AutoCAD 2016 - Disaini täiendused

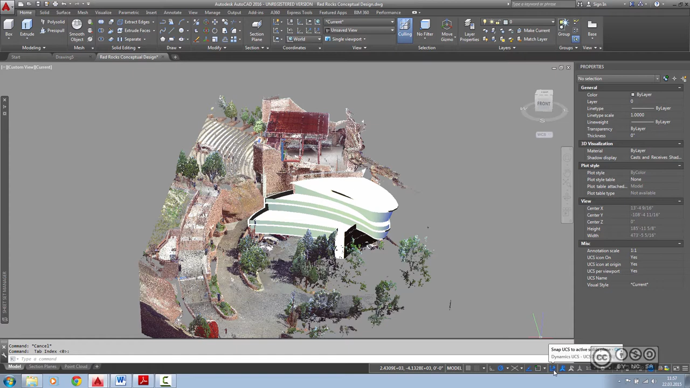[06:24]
Ja kui nüüd omakorda aktiveerida Dynamic UCS, mis siis võimaldab mul töökäigus koordinateljestiku tasapindasid dünaamiliselt muuta, ilmat ma peaksin seda ise ümber tõstma, ümber konfigureerima. Kui see on sisse lülitatud ja valin nüüd, et mõne autogäidi elementaarse töövahendi võibolla on selleks lihtne joon, siis ma panen tähele, et tuntakse ära punktipilve andmestikus erinevaid tasapindasid.
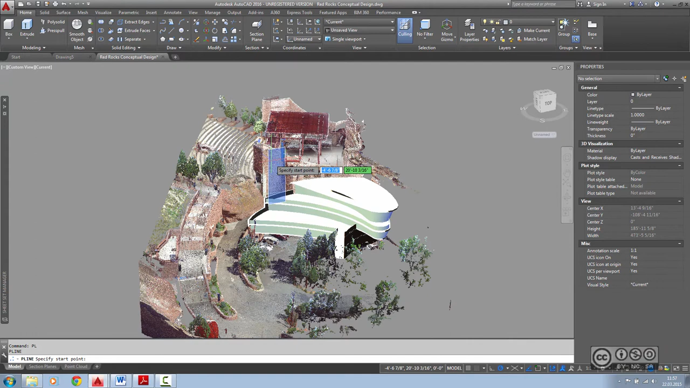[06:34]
Ja saan jällegi see läbi mugavamalt kasutada seda uue graafika loomiseks.
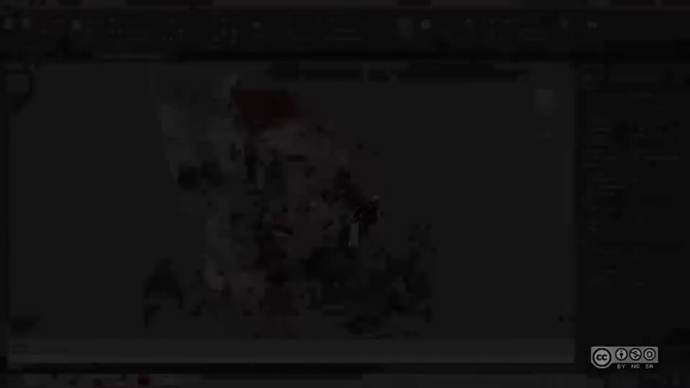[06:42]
Me ei küll korra juba näginan, et ka punktipilvede juures on kasutused erinevad objektipunktid ja seda nimekirja on sammulti tegelikult täiendatud.
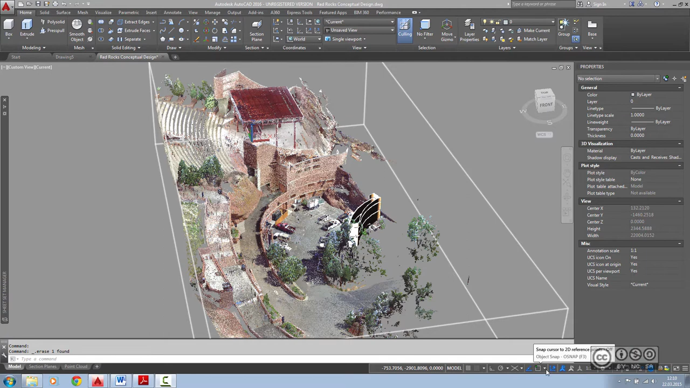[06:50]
Kui veelkord tagasi tulla punktipilvede objektipunktide juurde, siis ma leian nad ikka Object Snap Settings valikult, Drafting Settings ja 3D Object Snap.
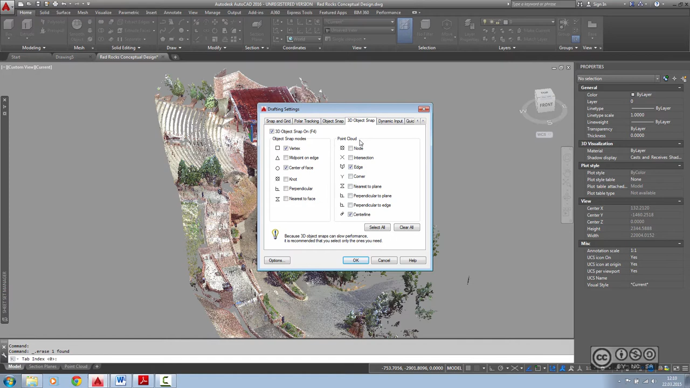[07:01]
Ning siin seksioonis Point Cloud on tegelikult lisandunud nii mõningi uus objektipunkt, mis kehtib punktipilvedele. Ja teeme ka ühe lihtsa demonstratsiooni. Näiteks oletame, et ma soovin järgida olemasoleva hoone sellist kaaria esiserva fassaadi. Sarnaselt oli tegelikult ka eelnevates vaadetes, näidetes, see ka loodud. Ma olen selle lihtsalt hetkel ära peitnud. Ja kui ma sooviksin sellist kaaria fassaadi saada, siis mõistegi alustuseks oleks mul vaja teada saada selle kaaria osa või sissilinder pinna keskpunkti.
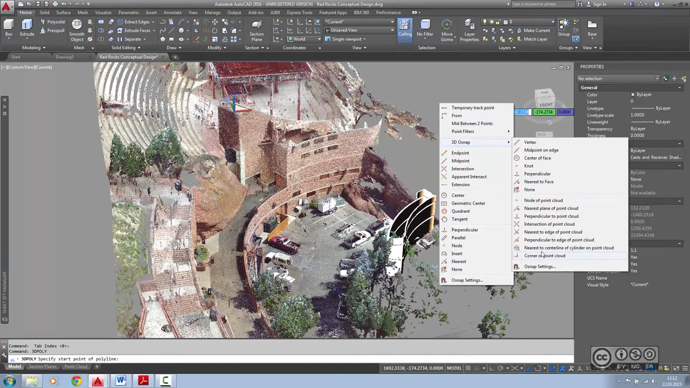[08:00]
Ning seerel kolmde oosnep ja võtan siit nearest to centerline of cylinder on point cloud. Klik sellel. Ja kui ma nüüd liigun punktipilve nii-öelda silinder pinna peale, siis ma näen, et eelvaatena kuvatakse selle fassaadi katkematu pind. Olles selle eelvaatena fikseerinud, teen ma lihtsalt punktimääramisega vasaku kliki ning seerel võin anda sellele nii-öelda pöörlemisteljele ka mingi kõrguse. Võibolla panen siin lihtsalt 100 ülikud. Ja seerel lõpetan. Ja mul on siin üks väikene joonekene.
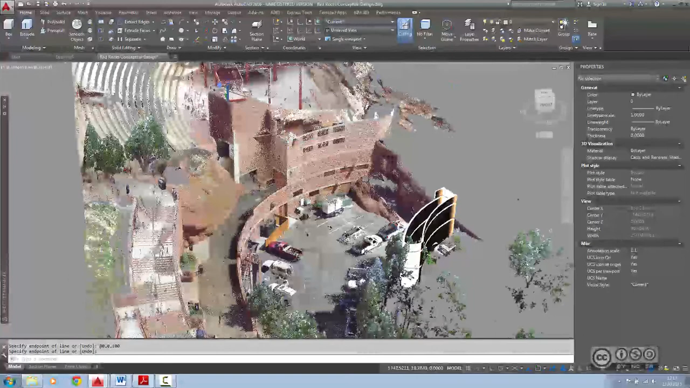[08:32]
Nüüd järgnevalt ma sooviksin siis autokäedi töövahenditega luua siia objekti või tasapinda, mis kirjaldab seda fassaadi. Ma saan kasutada mõistlegi autokäedi 3D töövahendeid, näiteks ka Revolve käsku. Kui Revolve käsk eeldab, et ma peaksin ära näitama siis selle objekti, mis ümber minu telje hakkab pöörlema. Ja oletame, et selles näites on selleks siit ülevalt alla jooksev serv.
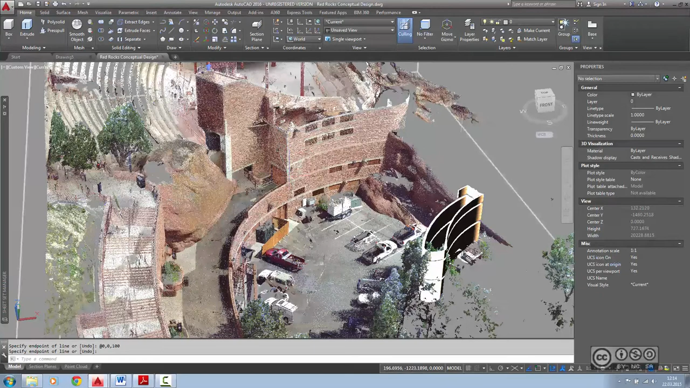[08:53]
Kasutan jälle kolmde polulain töövahendit, kuid nüüd juba punktipilve filtrina, Shift parem klõps, kasutan Nearest plane of point cloud. Ma näen, et tuntakse ära tasapinnad, nii et ma saan turvaliselt valida ühe punkti. Seerel uuesti filtrina võtan selle sama, sest ta ei ole mul hetkel jäädavalt aktiveeritud. Ja teen ka teise punkti, nii täpselt kui hetkel see mul välja tuleb. Escapeiga lähen välja. Mul on siin nüüd üks joon, mis järgib punktipilve fassaadi serva.
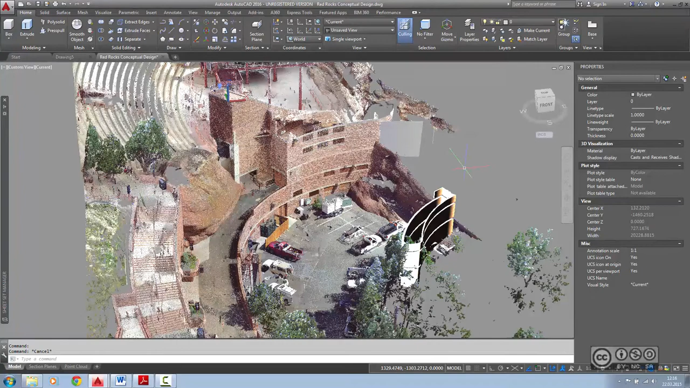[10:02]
Nii et loodi sellega Surface objekt. Saan seda mõistagi hiljem ka redigeerida, täpsustada. Just sellises pikuses, nagu seda paras juba vaja on. Nii et ka punktipilvede objektipunktide loogikat on oluliselt täiendatud, mis hõlbustab siis punktipilvedest teha välja võtteid objektide näol.
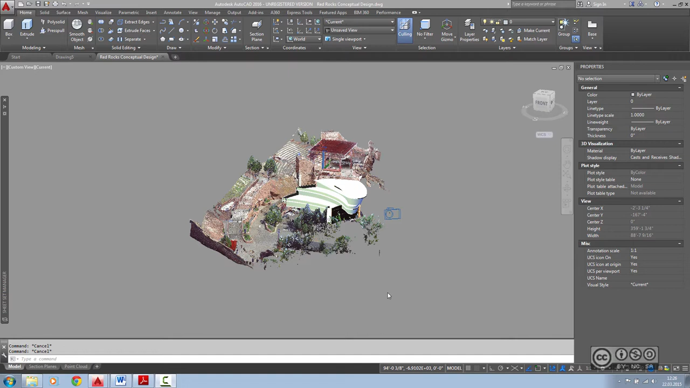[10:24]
Ja autogäed 2016 versioonis ma saan kasutada selleks töövahendeid cropping tahvil. Hetkel ma panen tähel, et nad on halltoonis, mis tähendab seda, et ma ei saan nüüd kasutada,
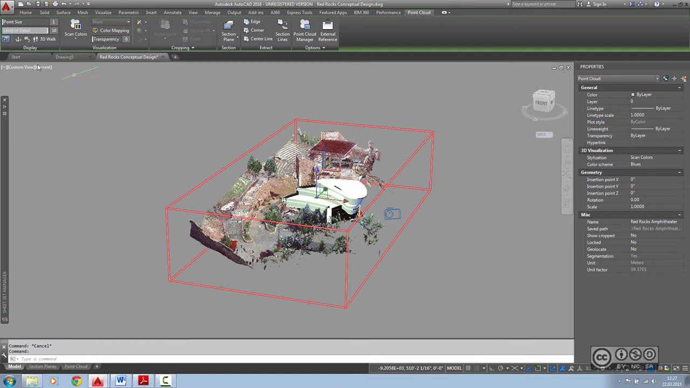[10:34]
kuna ma olen perspektiivses vaataresiimis.
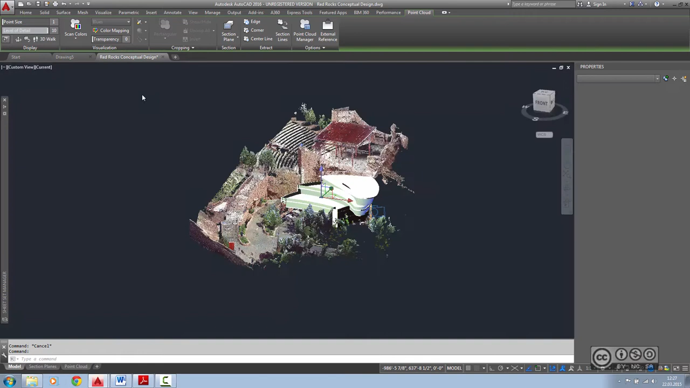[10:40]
Kui ma lähen ristprojektsiooni peale, siis ka need töövahendid võimaldavad mul juba jätkata uue regiooni tekitamisega.